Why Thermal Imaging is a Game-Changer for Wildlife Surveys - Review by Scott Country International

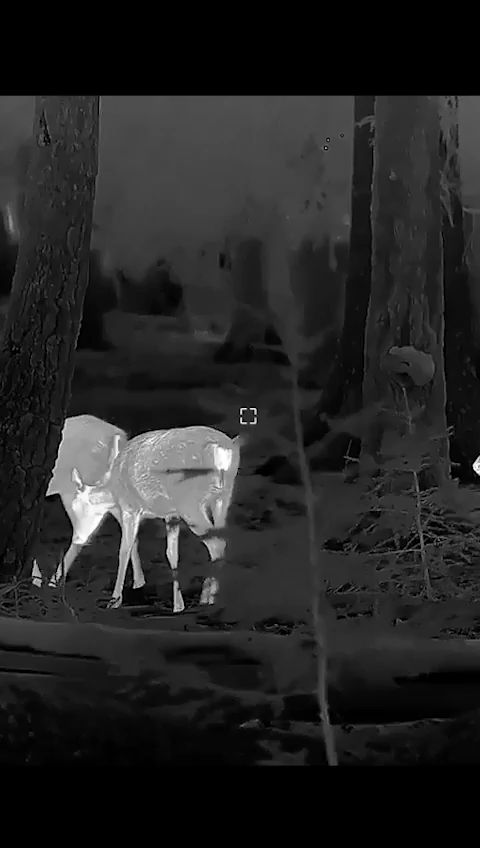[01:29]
4k day channel and obviously you've got the night vision element of
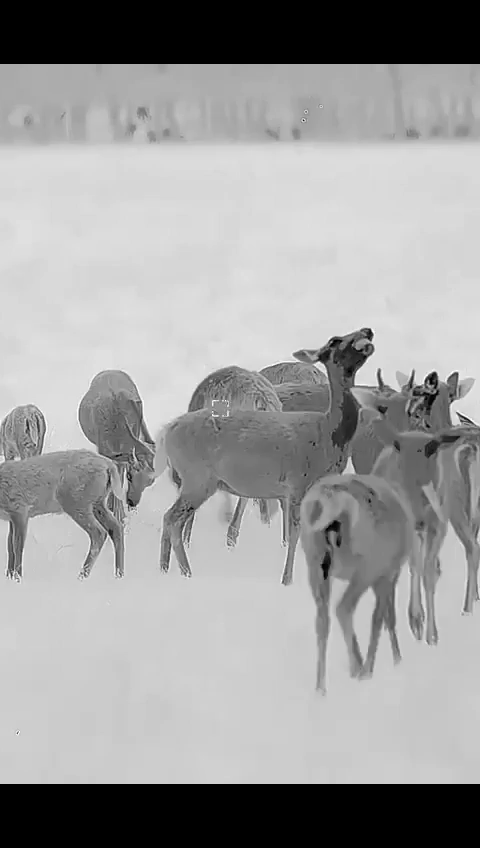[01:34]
it as well with the IR and just at the click of a button being able to tell the difference between male and female at 300-400 meters is just absolutely incredible.